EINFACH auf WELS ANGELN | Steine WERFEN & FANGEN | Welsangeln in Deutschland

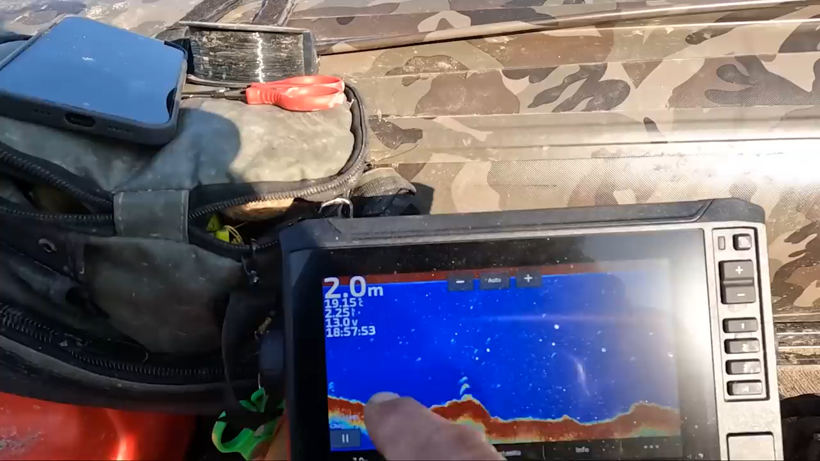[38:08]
On screen: depth 2.0 m
Hier haben wir so einen Bereich, wo wir 2 Meter haben. Jawohl. Das sieht gut aus.
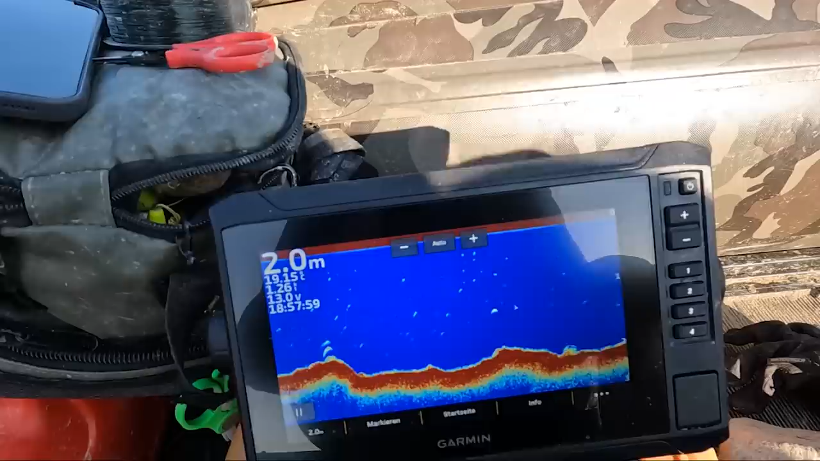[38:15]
On screen: depth 2.0 m
Weil weiter vorne war viel Kraut, weiter hinten war auch viel Kraut. Hier sieht es ganz gut aus. Okay, Bremse aufmachen.
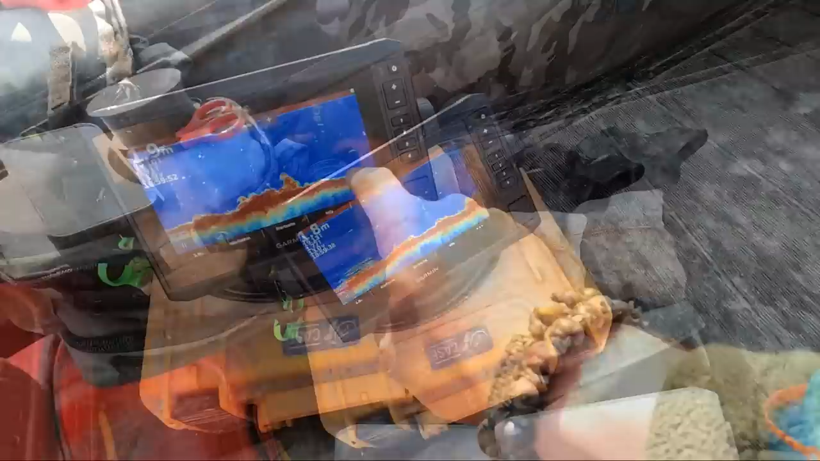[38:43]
So, hier kommt jetzt wieder der freie Bereich. Das sieht gut aus.